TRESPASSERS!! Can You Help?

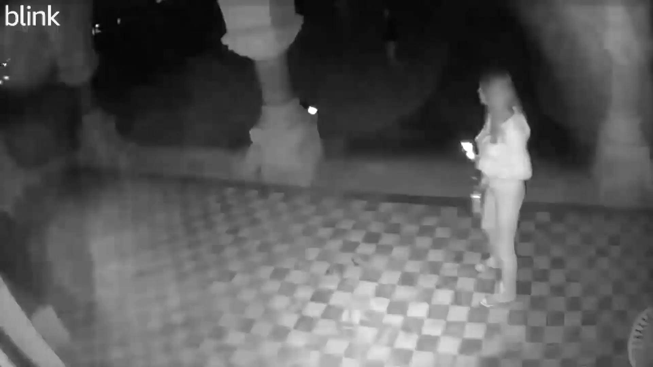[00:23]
As soon as they saw the camera flashed in, they immediately took off. There were three of them. You can barely see the third at the top of the screen. We slowed this one down and then we exploded one and put a still shot up of probably the ringleader, I suppose. The one that actually came up on the porch. But if anybody knows who these people are, any local people, let us know. Thank you. Have a good day.